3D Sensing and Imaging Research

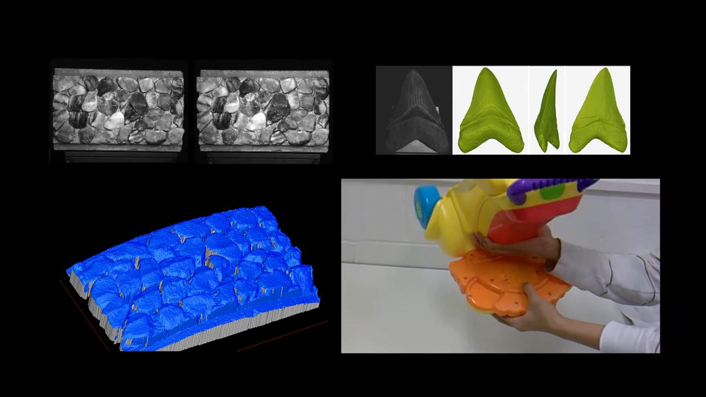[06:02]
the first one is to estimate the pavement frictions of road from 3D images,
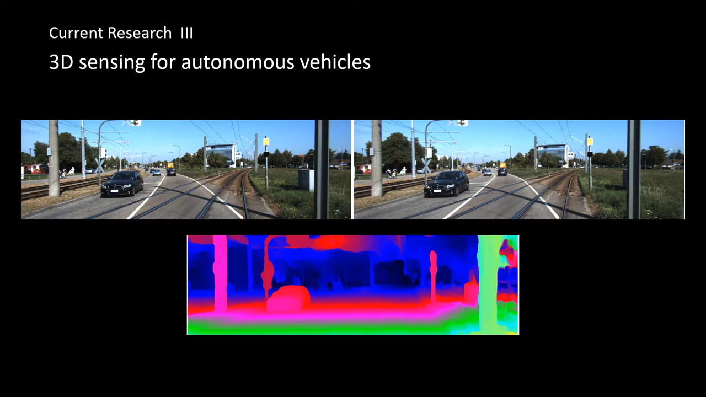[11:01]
however, a reliable solution is still lacking. We are currently tackling this problem. We are currently using convolutional neural network-based deep machine learning schemes to achieve 3D sensing and imaging.
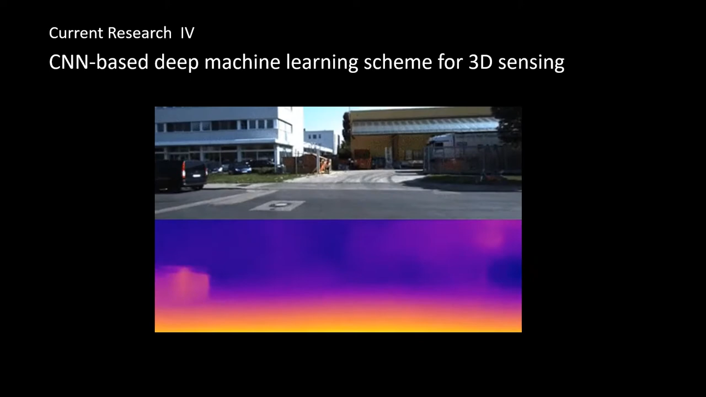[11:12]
This example shows real-time distance detection from monocular video.